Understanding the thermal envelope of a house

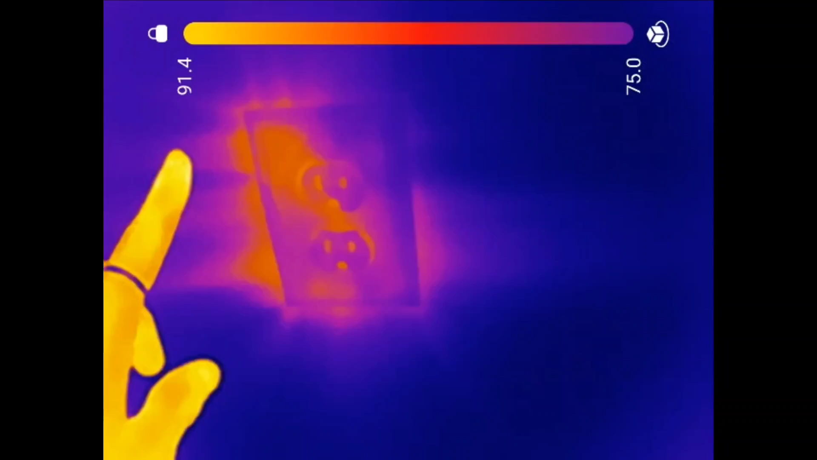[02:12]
That is air that's being pulled in through this cavity because it was not sealed.
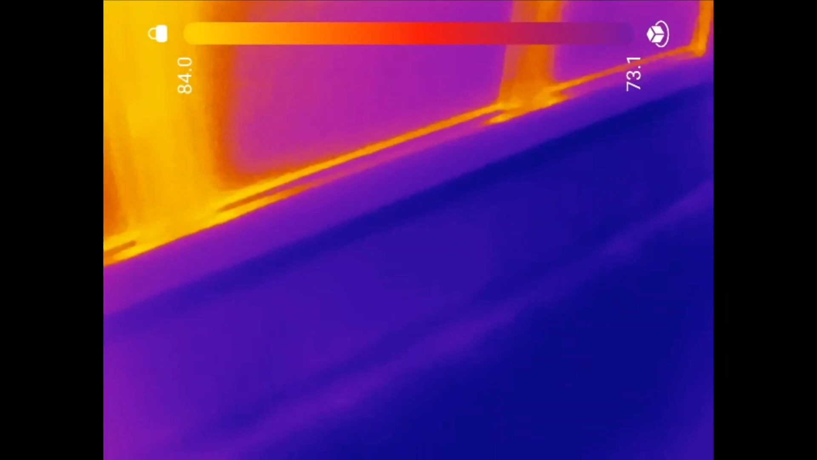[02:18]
And the code says, we all know what the code says.
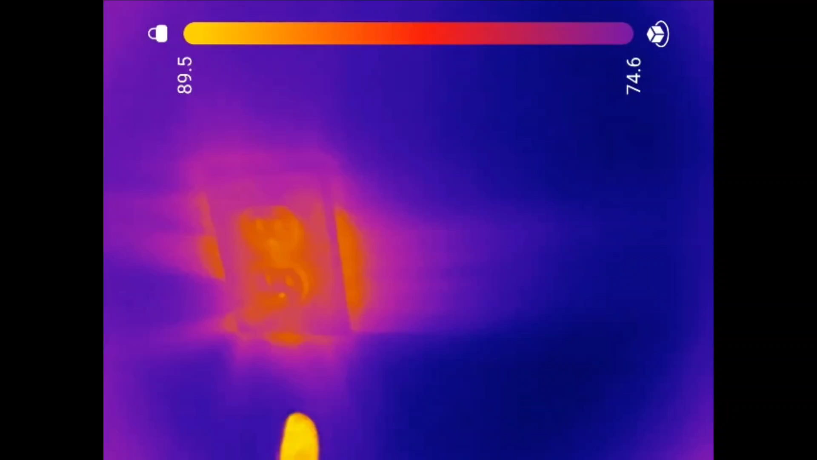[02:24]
IECC says you've got to have all these sealed. And, of course, man, they rarely do.
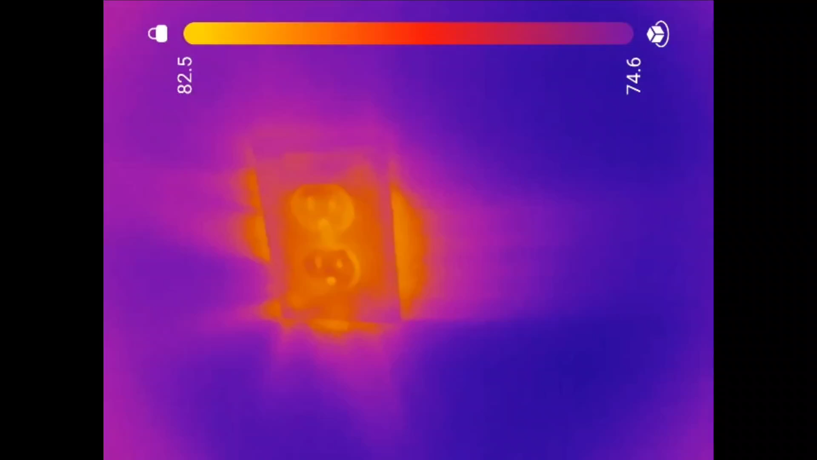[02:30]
I don't want to say never, but rarely do. One after another. Look at that air that's blowing in.
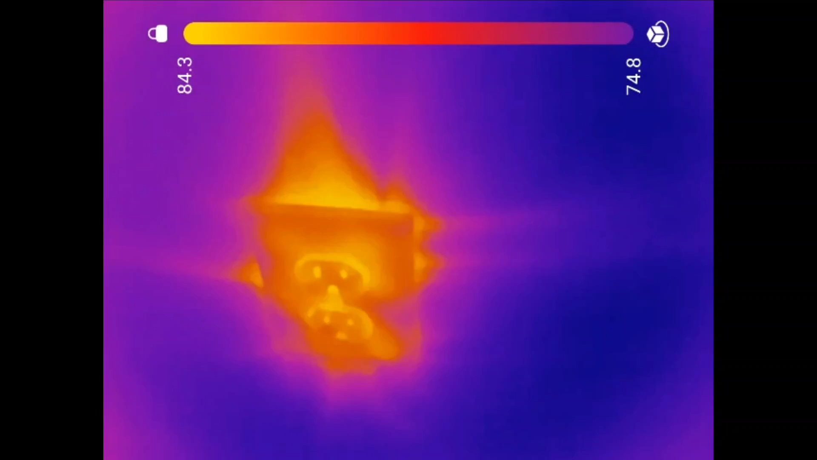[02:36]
And it's not just around the outlets.
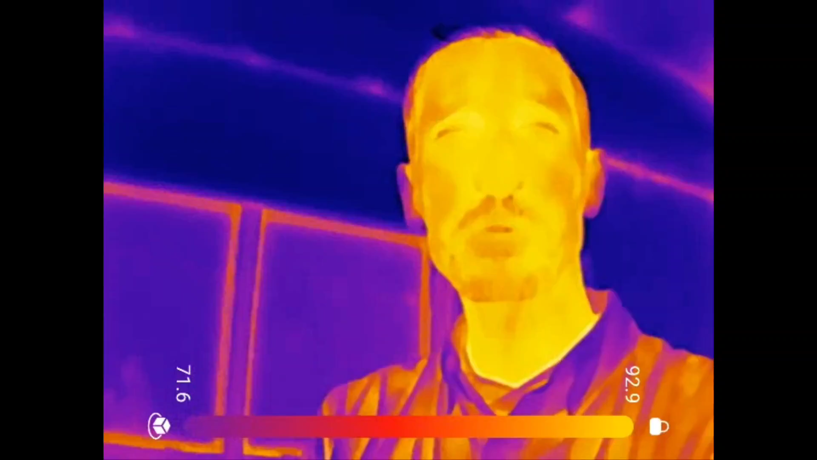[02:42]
This is your sliding glass door. Look at up here. See that spot? This is your trim. Not sealed at the top.
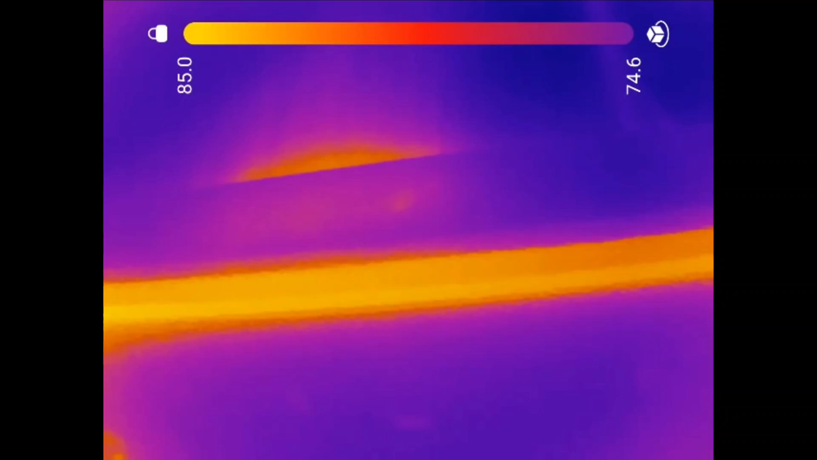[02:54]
Pulling air in around that. Now, I know what you're saying, Casey, how come it's even brighter orange around the perimeter of this door?
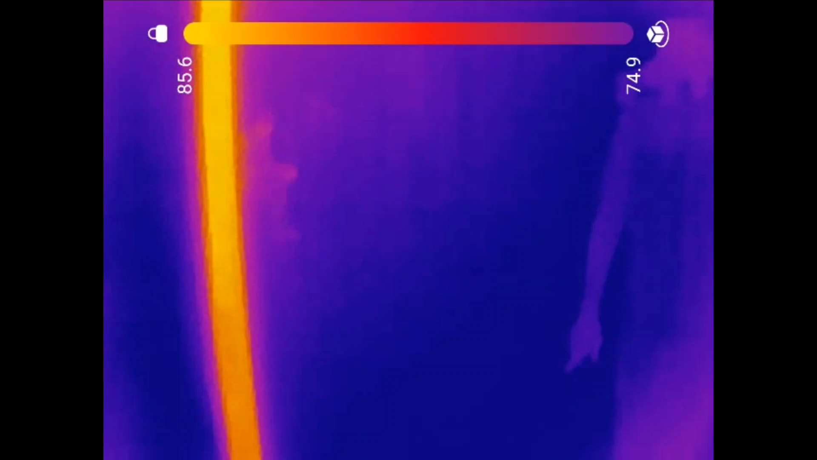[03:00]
Is that an energy inefficiency? Well, yes, it is.
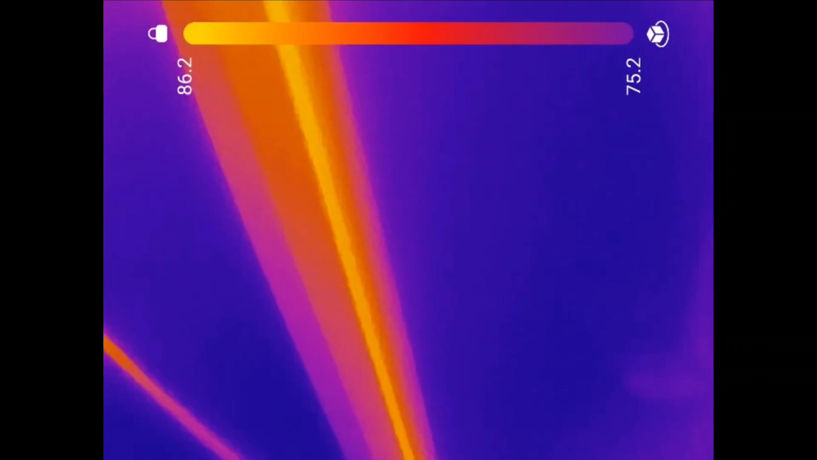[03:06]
But it's not the same. You're looking at, because this is a metal door, aluminum frame door, you're looking at conductive heat transfer, which is not the same as convective heat transfer,
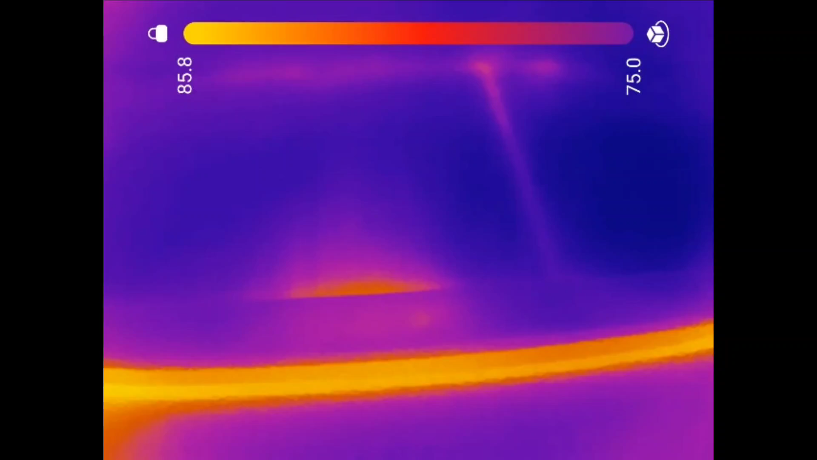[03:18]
all right? This is air blowing in.
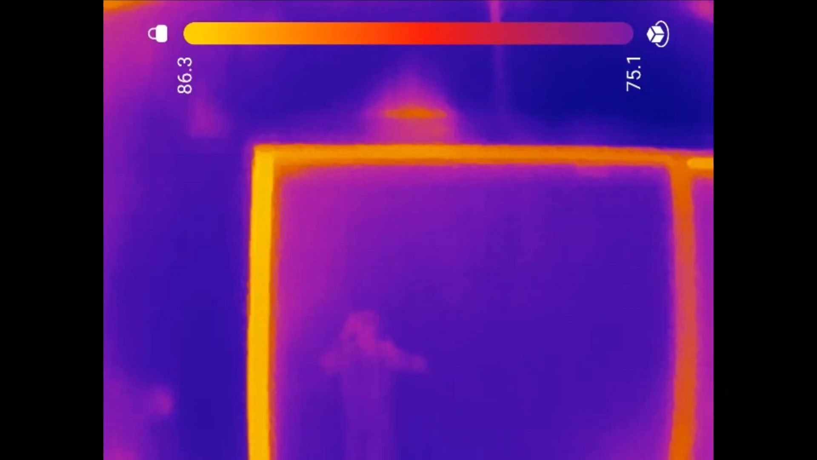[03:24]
Way more inefficient than just a piece of metal that's a little bit warmer sitting there.
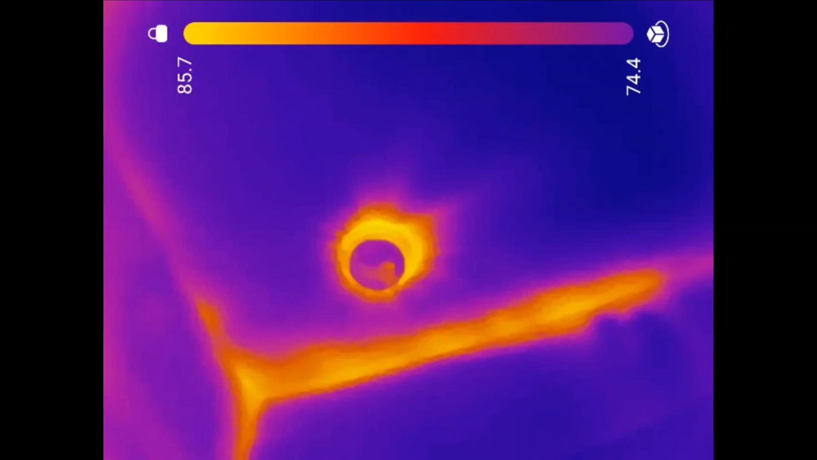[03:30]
It's also smoke detectors, all these smoke detectors,
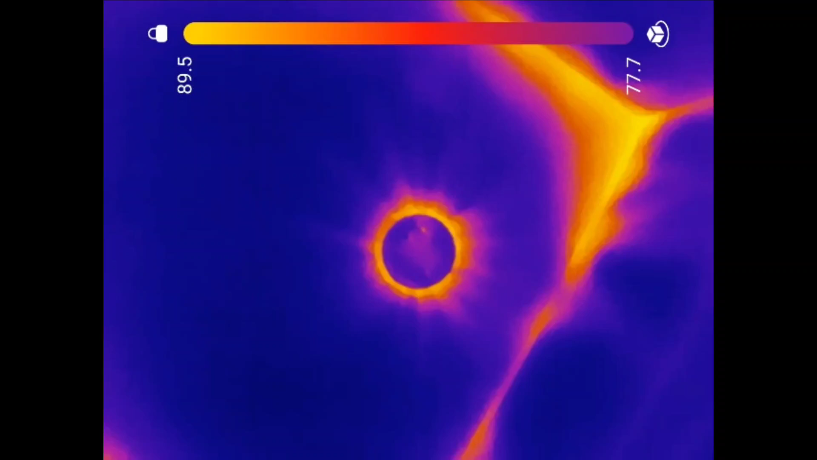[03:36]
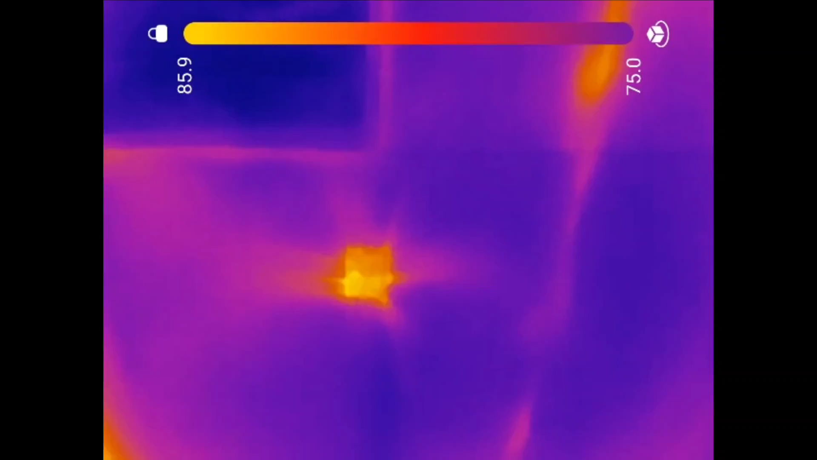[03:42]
and this junction box at the ceiling next to the return air. Again, with the smoke detectors.
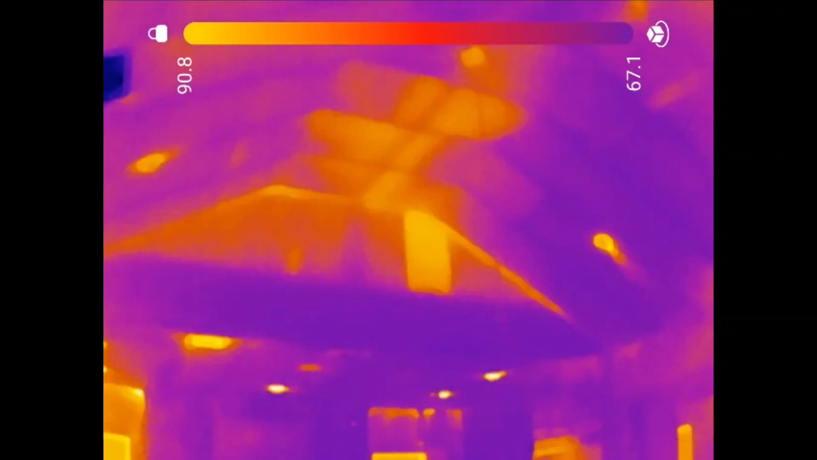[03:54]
And if you look at the ceiling, you'll see there's a big chunk of insulation that's missing at the wall.
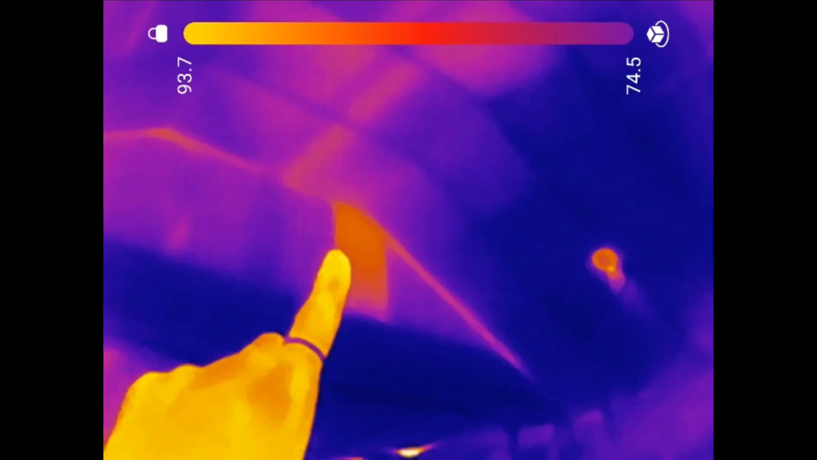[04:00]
And all of this up here is bat
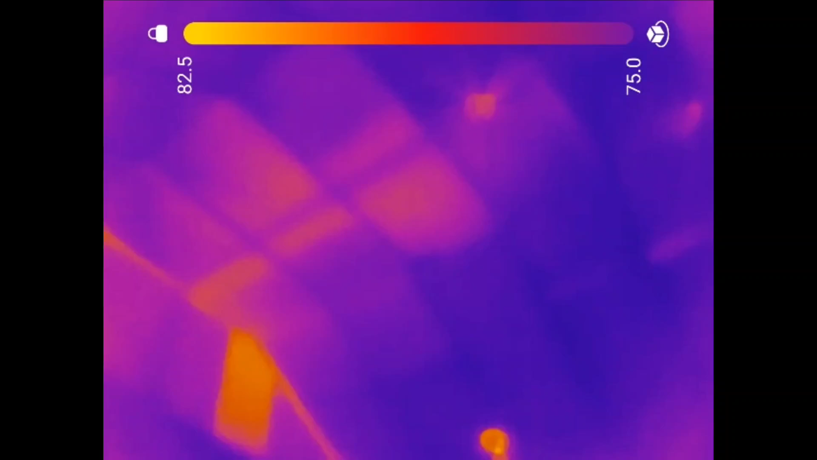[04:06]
insulation that's not making proper contact with the ceiling itself.
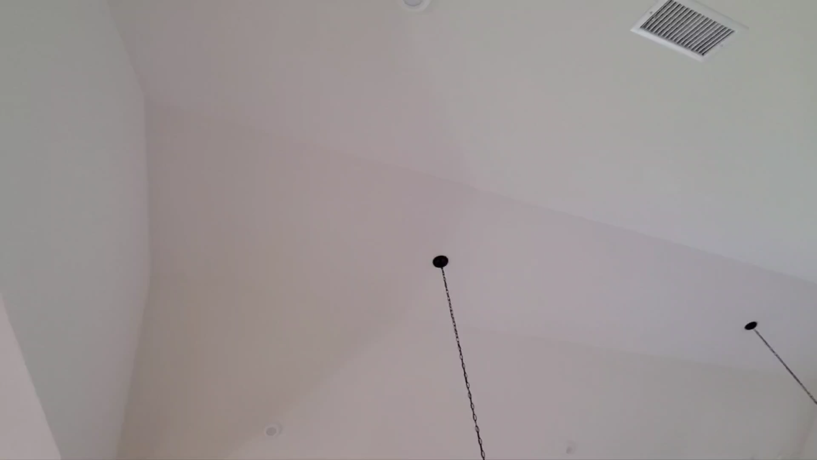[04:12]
So this is what I'm looking at. That's the ceiling. That's that wall space. And you're not doing anything if that bat insulation is not making contact. Now, one vent of interest is not that one so much as this one.
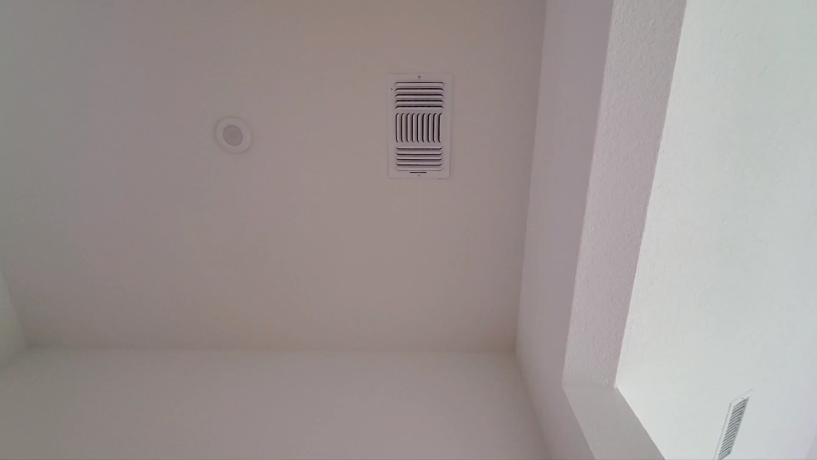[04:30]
Because this vent is not blowing.
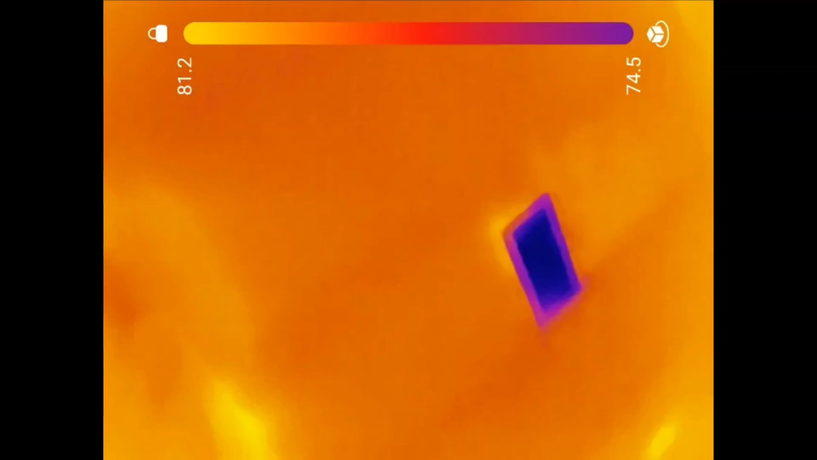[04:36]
Coming back to that one, you said just how cold that one is. All right, it feels great standing right underneath it. But this one, not blowing.